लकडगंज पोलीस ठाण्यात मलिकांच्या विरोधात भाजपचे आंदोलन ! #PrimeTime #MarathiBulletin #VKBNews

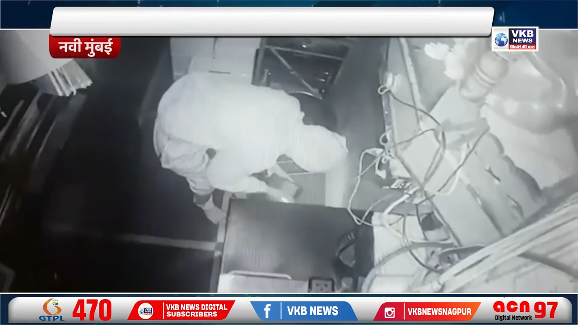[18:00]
शहरातील वाघेज पावभाजी सेंटर हे बंद असल्याचे पाहून अज्ञात चोरांनी आत प्रवेश करून आतमध्ये असलेली रोख रक्कम व इतर ऐवत चोरून नेला आहे.